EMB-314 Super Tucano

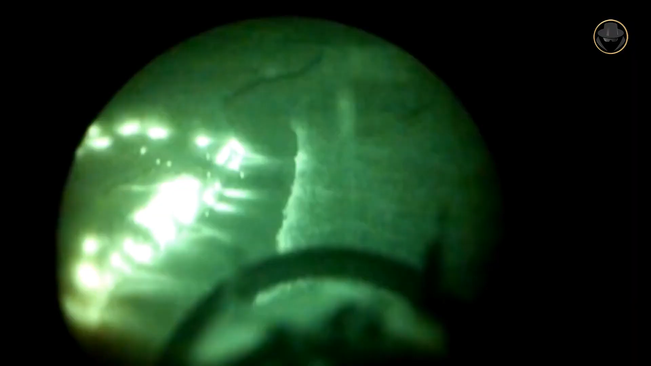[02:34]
The MB314 had a night vision goggle-compatible glass cockpit with color multifunction displays,